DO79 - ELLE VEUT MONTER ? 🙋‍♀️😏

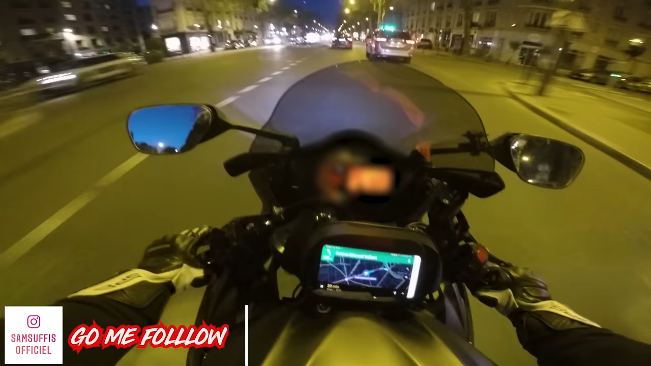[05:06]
juste le Uber et le taxi qui ont failli se rentrer dedans quoi. Lolila là.
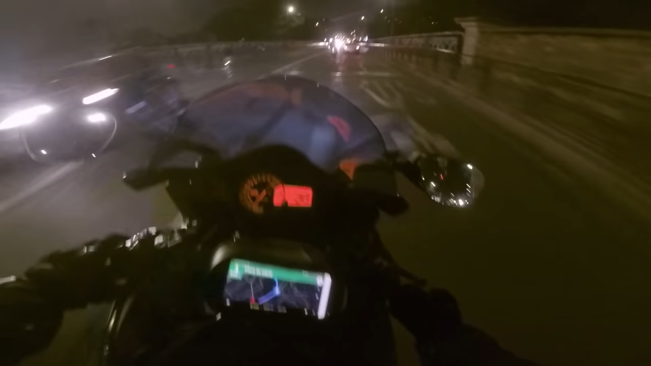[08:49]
Bah ouais, mais si tu mettais ton clignotant aussi, on saurait où tu irais, non?
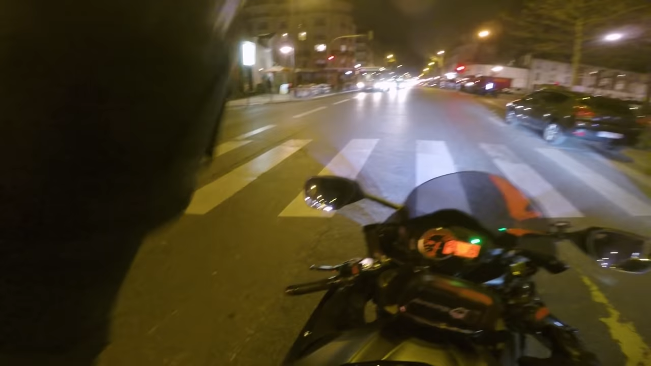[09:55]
Tu fais 50 mètres, frérot, t'as un passage piéton. Pourquoi tu casses les couilles comme ça?